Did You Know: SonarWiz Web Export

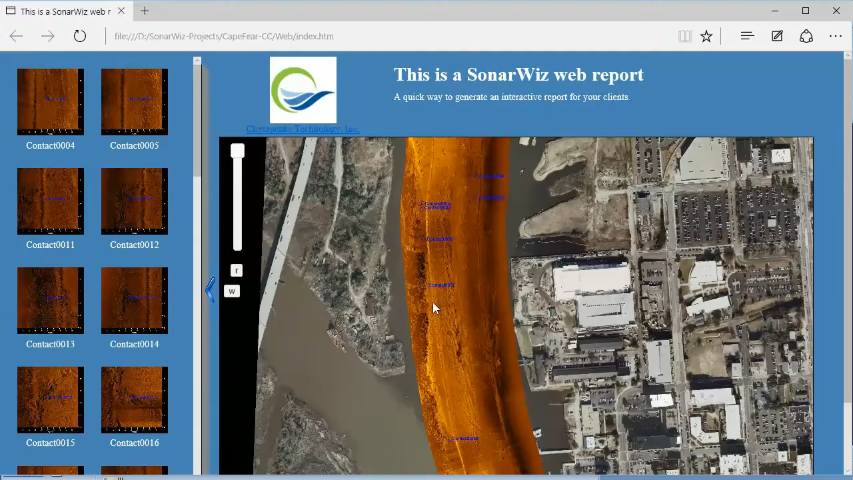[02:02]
So each contact image that you had captured in your SonarWiz project is hyperlinked to this mosaic. And if you click on these bubbles, you can actually bring up the contact images for each contact.
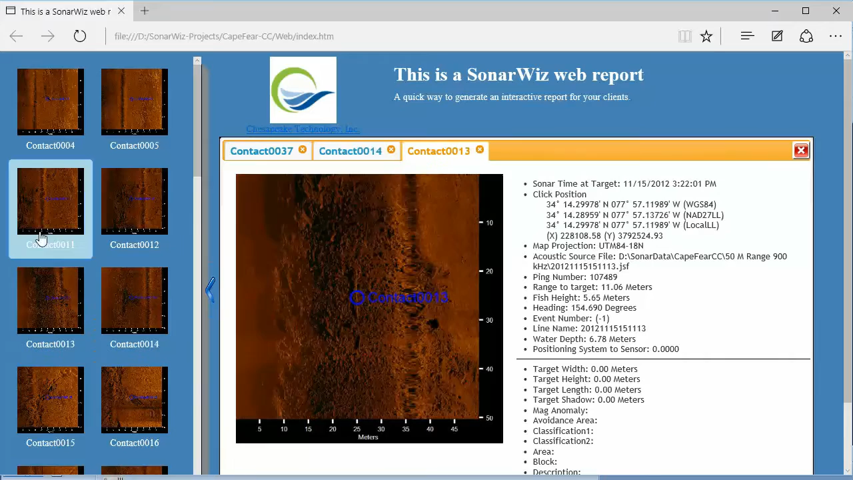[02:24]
So that's one kind of cool thing. And then the other thing is the ability to actually look at the waterfall images. So you've got your complete XTF files here that you can scroll through and get cursor tracking information all in your web browser.